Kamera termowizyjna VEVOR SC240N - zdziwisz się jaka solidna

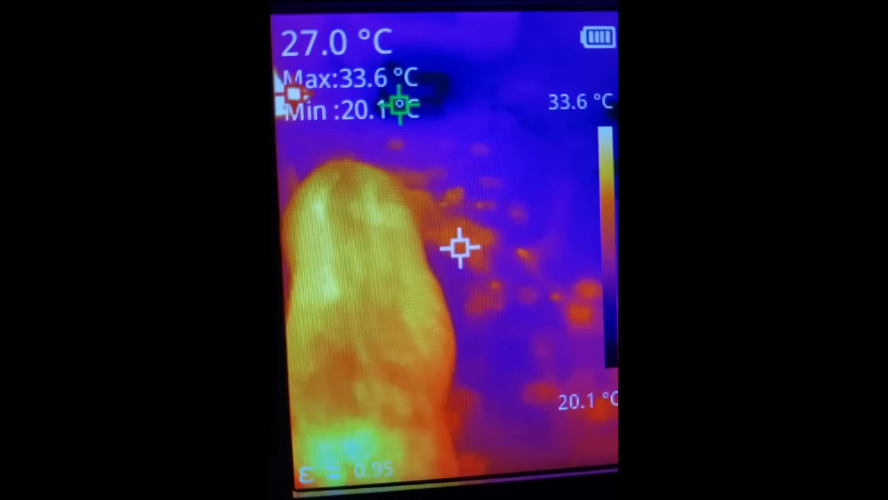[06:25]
On screen: spot 27.0°C, max 33.6°C, scale top 33.6°C, scale bottom 20.1°C
Jeżeli chodzi o pomiar dużych obiektów z odległości, kamerka spisuje się bez zarzutu.
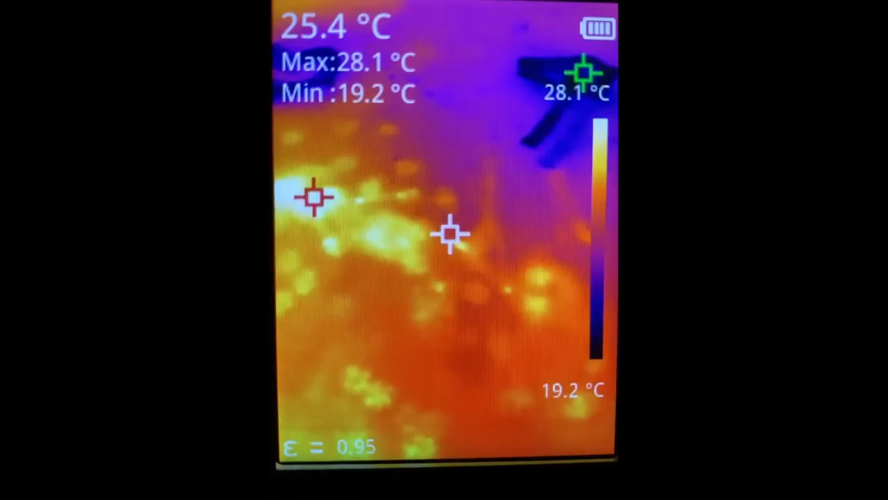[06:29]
On screen: spot 25.4°C, max 28.1°C, min 19.2°C, scale bottom 19.2°C
Obraz na ekranie jest płynny i jesteśmy w stanie dojrzeć nawet najdrobniejsze różnice temperatury.
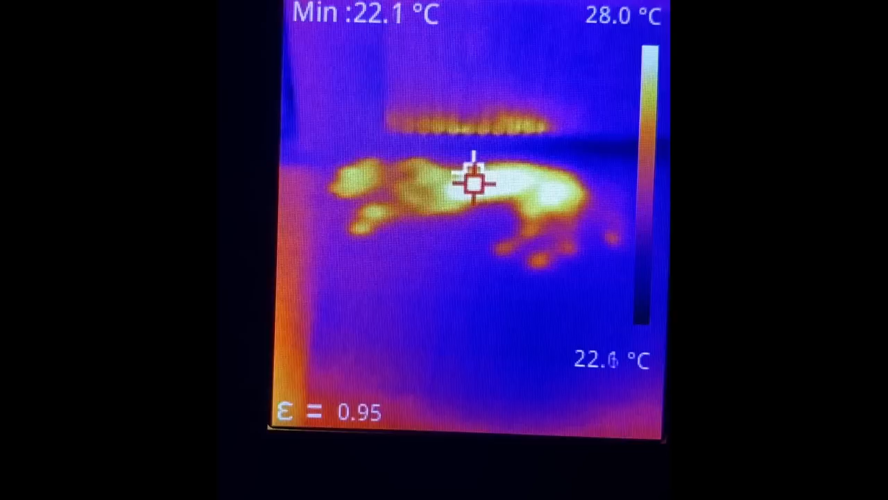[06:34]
On screen: min 22.1°C, scale top 28.0°C
Zastosowania takiej kamery zależą tylko od naszej wyobraźni i potrzeb. Od sprawdzenia, gdzie pies leżał pół godziny przed naszym przyjściem do domu,
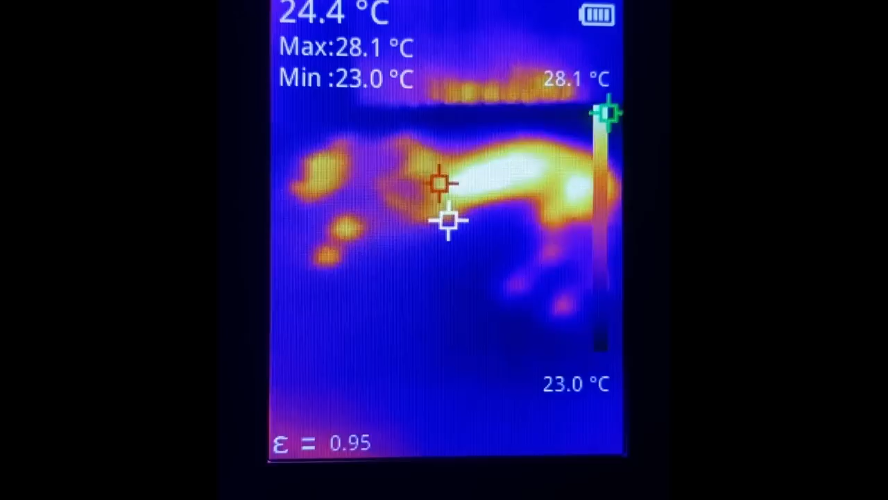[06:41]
On screen: spot 24.4°C, max 28.1°C, min 23.0°C, scale top 28.1°C, scale bottom 23.0°C
po wykrywanie mostków termicznych, uszkodzonych hamulców czy zaworów w samochodzie, klimatyzacji,
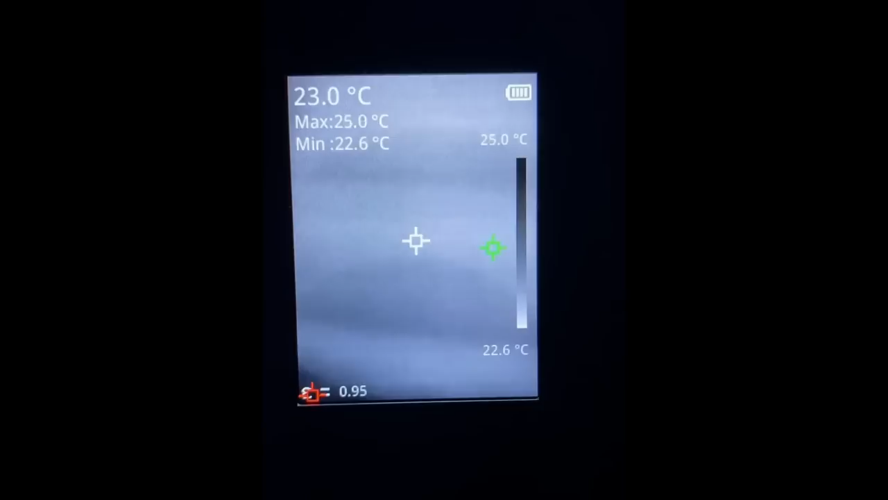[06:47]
On screen: spot 23.0°C, max 25.0°C, min 22.6°C, scale top 25.0°C, scale bottom 22.6°C
a po ustawieniu odpowiedniej palety kolorów jesteśmy w stanie nawet poruszać się w całkowitej ciemności.
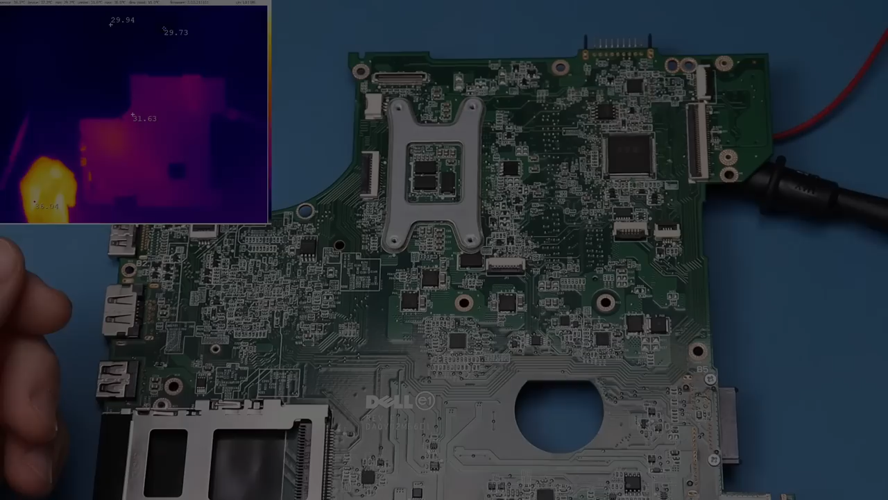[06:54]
Nas oczywiście będzie głównie interesować diagnostyka elektroniki, także przygotowałem kilka płyt i zobaczymy sobie, jak to wygląda. Tutaj w rogu jest moja ulubiona T2L, która jest świetną kamerą do takich rzeczy. No i zobaczmy, jak to wygląda w przypadku Vivora. Żeby mieć całą płytę na ekranie, kamerka musi być w odległości około 35 cm. I tak to wygląda z daleka. Płyta ma tylko podłączone zasilanie.
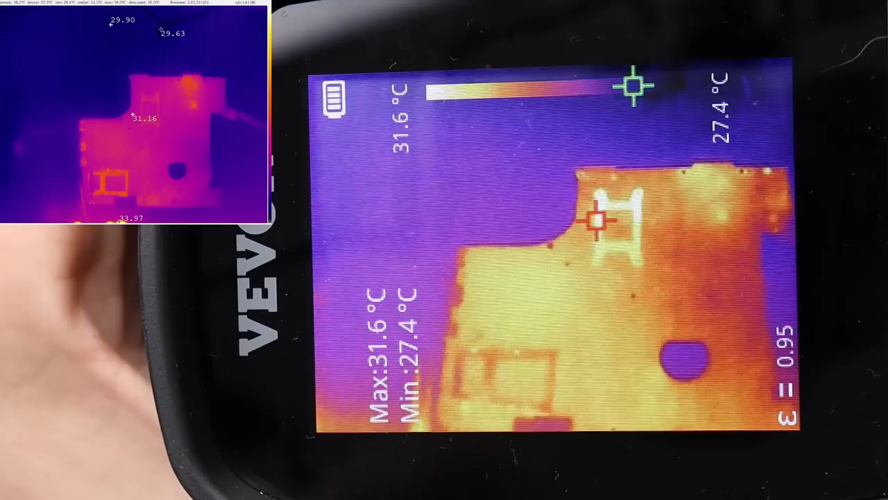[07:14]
On screen: max 31.6°C, min 27.4°C, scale top 31.6°C, scale bottom 27.4°C
Także załączmy i zobaczymy, jak to będzie wyglądać. OK. No i widać, że coś się pomału podświetla. Naprawdę ten obraz na tym ekranie jest dużo ładniejszy w rzeczywistości.
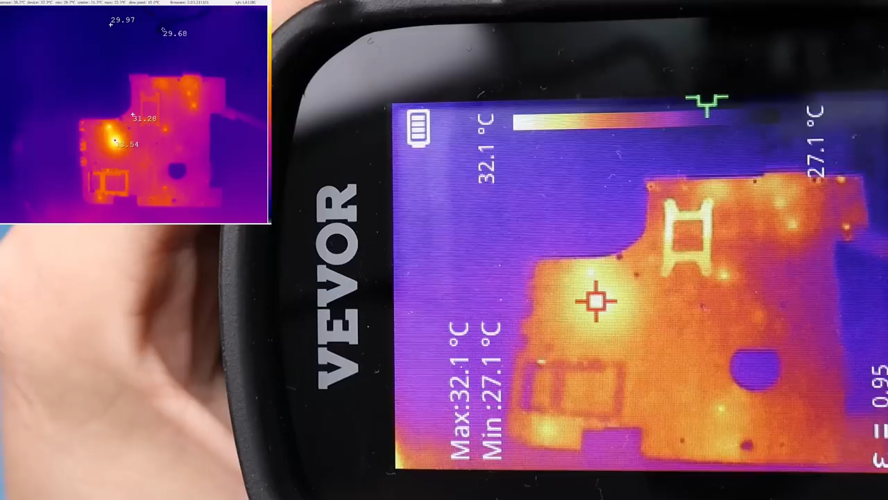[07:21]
On screen: max 32.1°C, min 27.1°C, scale top 32.1°C, scale bottom 27.1°C
Po prostu przez to, że nagrywam z kamery, tak to wygląda.
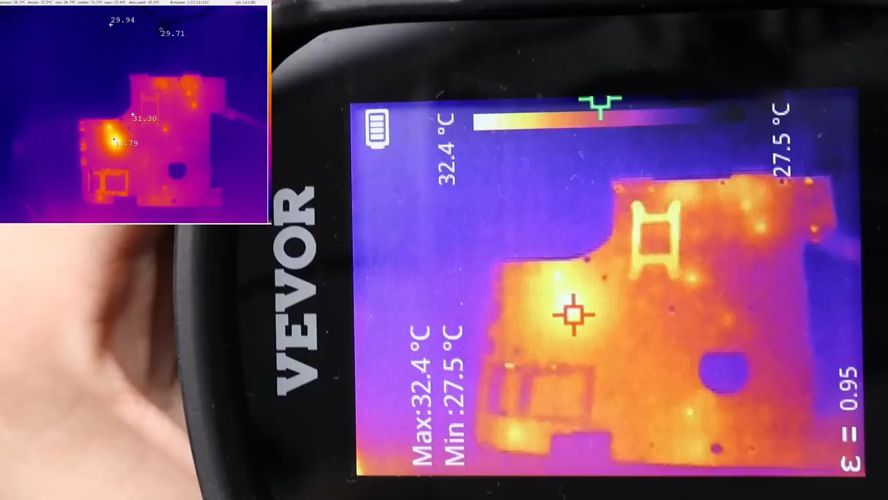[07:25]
On screen: max 32.4°C, min 27.5°C, scale top 32.4°C, scale bottom 27.5°C
No ale coś widać, widać elementy, które się grzeją. Zaraz sobie zobaczymy z bliska.
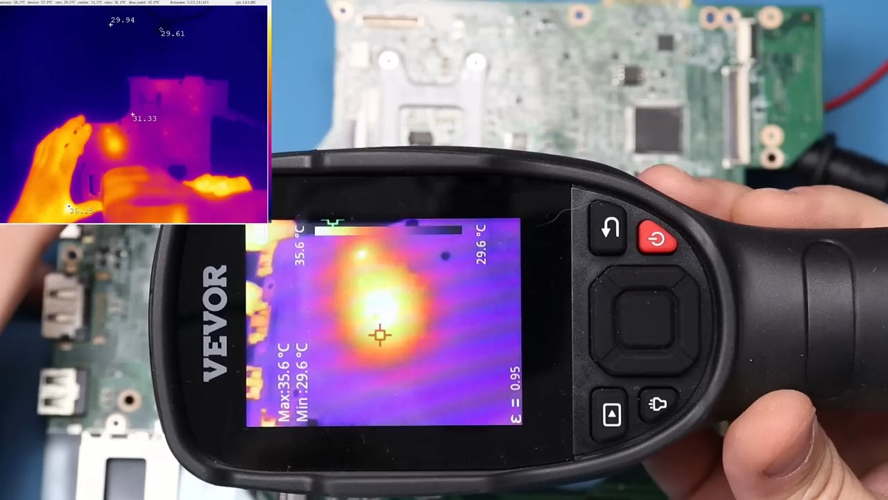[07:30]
On screen: max 35.6°C, min 29.6°C
Tutaj od spodu jest chipset, także będzie duża plama. Tu widać jest jeszcze jakiś układ.
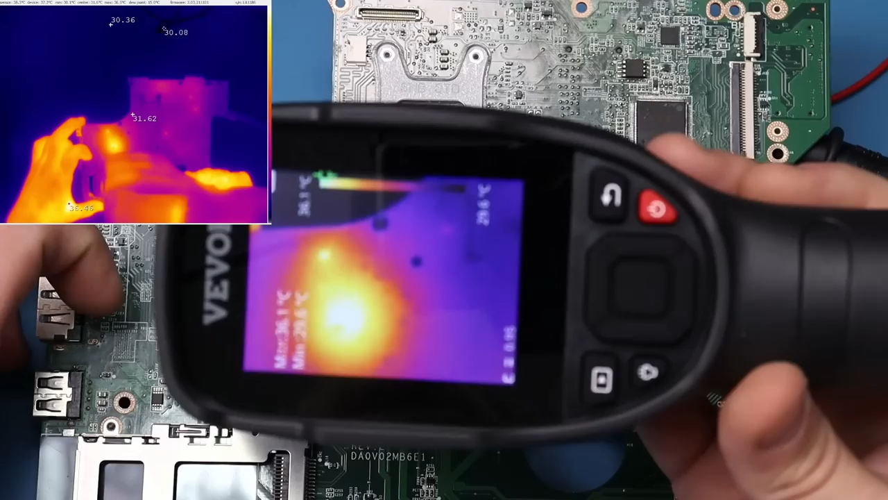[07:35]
Również na spodzie. Tu coś mamy ciekawego.